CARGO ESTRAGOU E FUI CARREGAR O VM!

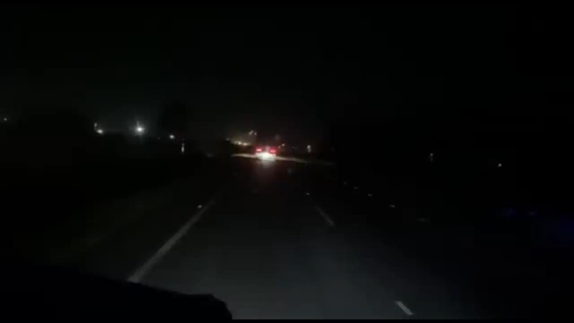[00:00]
Olha os Nidimberg aí, ó. Au! Umas pezinhas, né, ó. Das novas, breitinhas, pá. Caradão de maçã. E a roxanda, por assim. Cê tá doido. Ai, ai, ai.
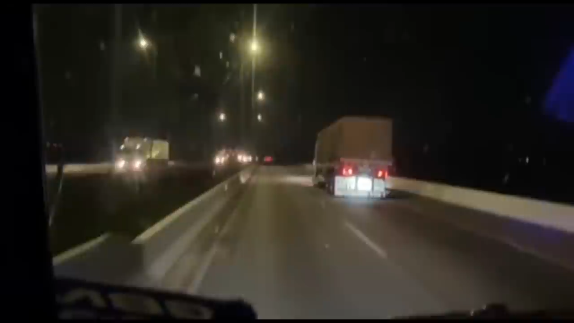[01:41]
Trabalhava lá com eles. Bolotinhas. Como mais vai essa pedrinha? Cê tá doido, boludo. Aleveia, um desgraçado. Queria gostar do lado, mas não vou conseguir.
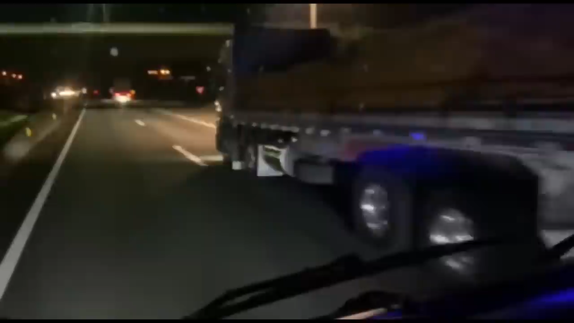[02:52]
Vou aliviar já que não vou alcançar aquele vazareto mesmo Vai com Deus Olha quem me alcançou O Lucas, o Luquinha Aí é doido
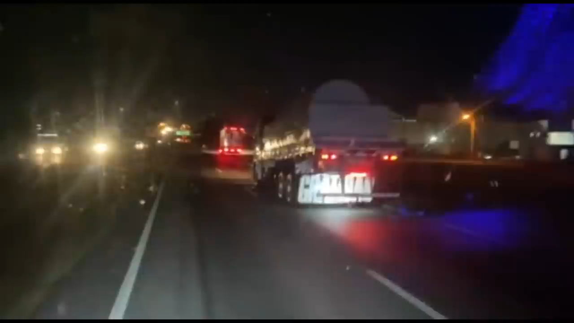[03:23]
Me alcançou bem na hora que ele ia entrar aqui Ele vai entrar pra lá e eu vou vir pra tarde